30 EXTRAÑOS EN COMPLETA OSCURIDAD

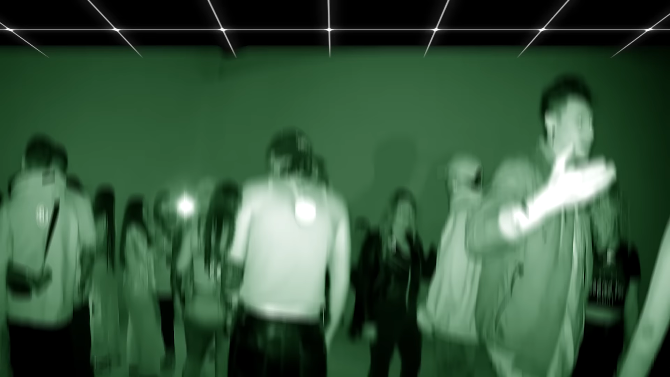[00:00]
En el video de hoy citas a ciegas, literalmente a ciegas.
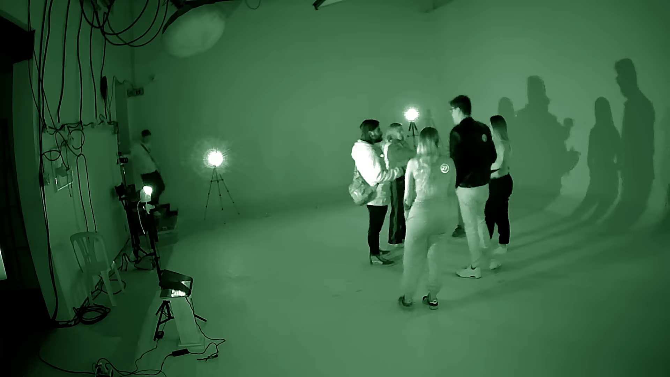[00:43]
Uno a uno iban pasando los participantes muy desorientados al estar completamente a oscuras. Incluso casi se cae uno.
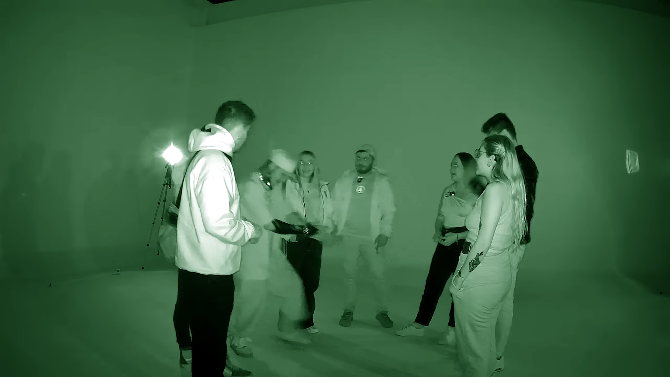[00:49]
Pero no todo es malo, ya que al estar a oscuras les permitió desenvolverse un poco más.
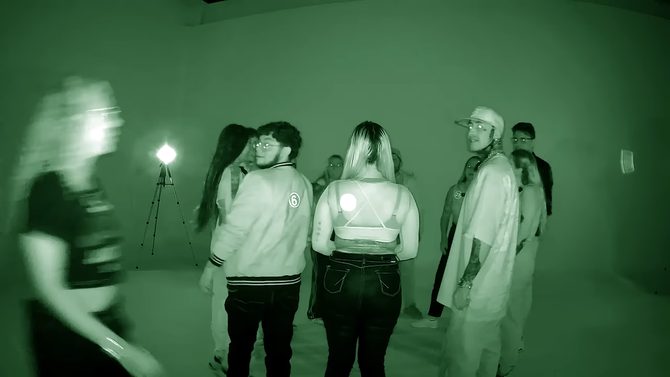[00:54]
Tírala. ¿Pero por qué? Cada vez que ingresaba una persona se iba descontrolando más y más.
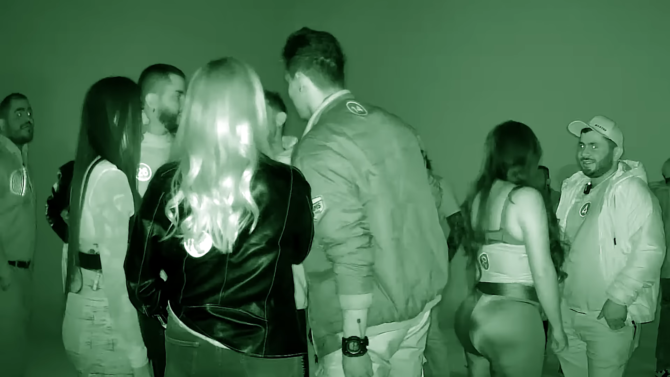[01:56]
Este más lo veo muy bien. El de la gorra está súper bien, o sea, el de la gorra... Aunque bueno, aquí este grupito se no, me separa. Ese man está... Es como robando, uy, si uy, le digo. Uy, este man también. Están como dando vueltas, güey. Están acechando, güey. Están buscando qué hacer porque no tienen pareja. Mire que cambió el man de gorra.
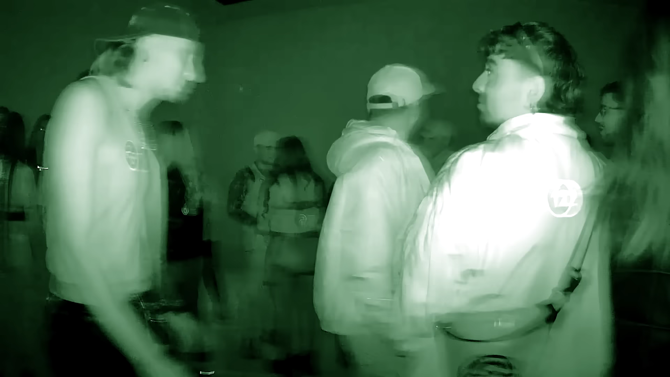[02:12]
La chica lo cambió por otro, por el tatuado de gorra.
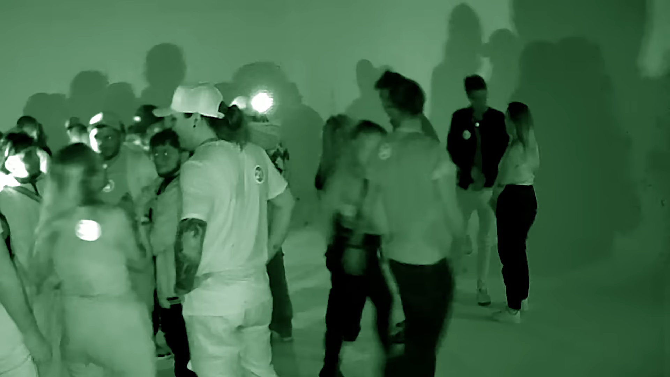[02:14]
Vea ese man que está haciendo. Uy. ¿Se fueron para el baño o qué? Ay, no. Se fueron aparte. Ahí están.
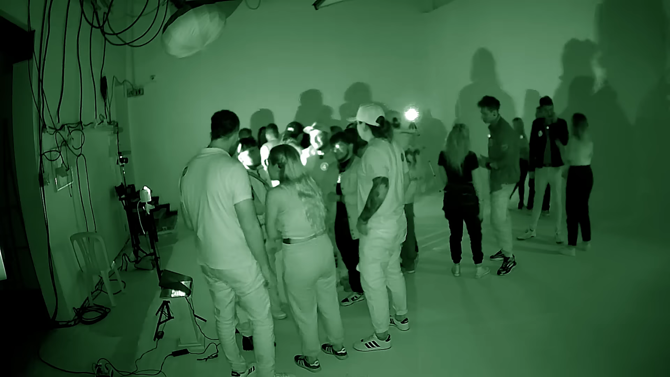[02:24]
Vean nuestra perspectiva. No, maiga, eso está. Sí.
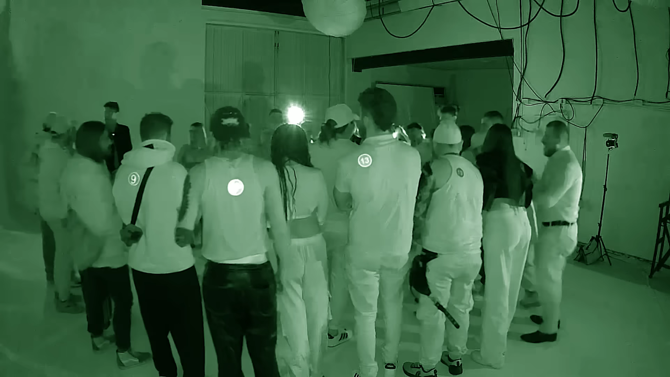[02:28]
Tiene dos viejas hablando, güey.
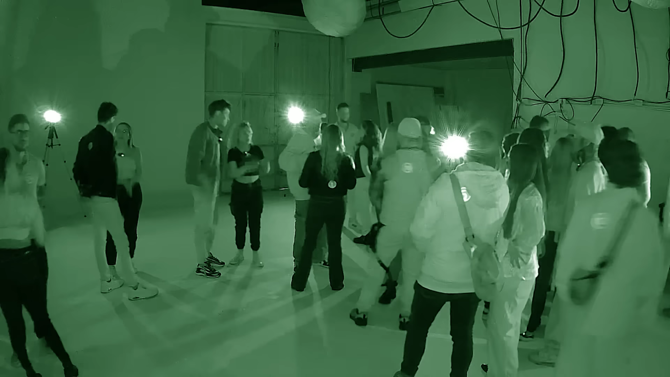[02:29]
Ay, quiero que vean cómo comenzamos y ahorita ya hay parejas. Ya poco a poco se están.